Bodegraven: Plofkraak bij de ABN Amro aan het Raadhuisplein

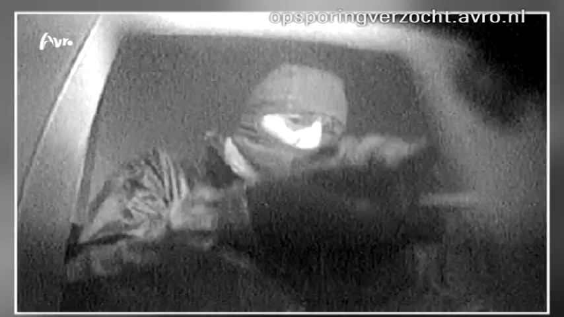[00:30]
In de nacht van donderdag 4 op vrijdag 5 oktober treffen ze kort na 3:30 alvast hun voorbereidingen bij de pinautomaat.
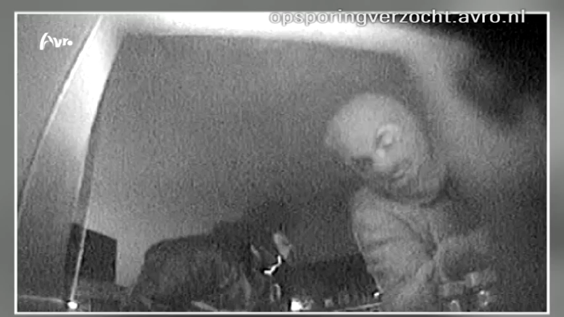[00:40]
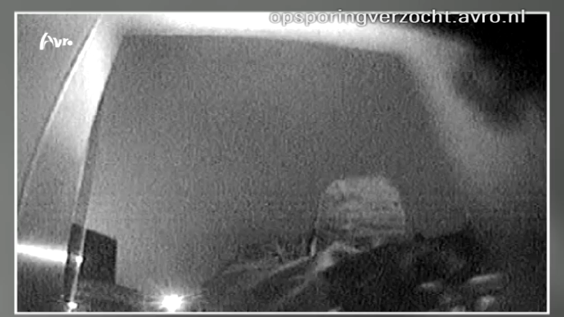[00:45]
En een paar minuten later volgt een flinke explosie. Het gevolg?